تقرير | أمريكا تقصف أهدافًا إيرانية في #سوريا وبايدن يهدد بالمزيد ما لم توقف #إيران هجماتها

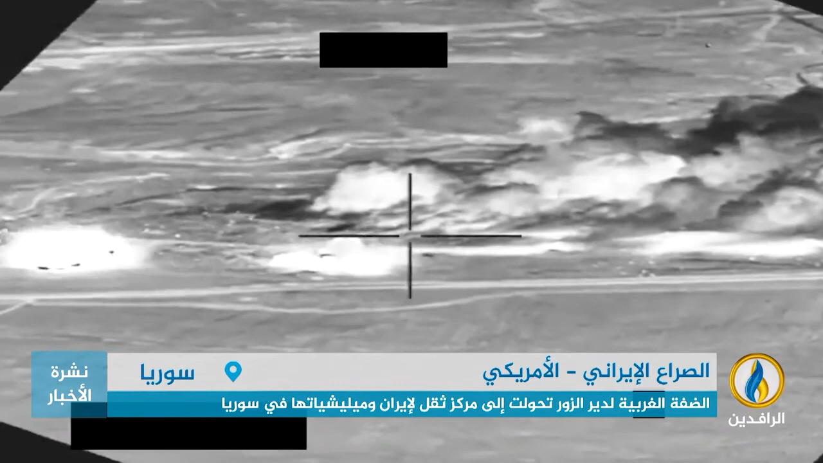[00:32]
اعترفت بأنها طالت بالتحديد معسكر الساعقة ومستودعات عياش ضربات تقول القيادة المركزية الأمريكية أنها تأتي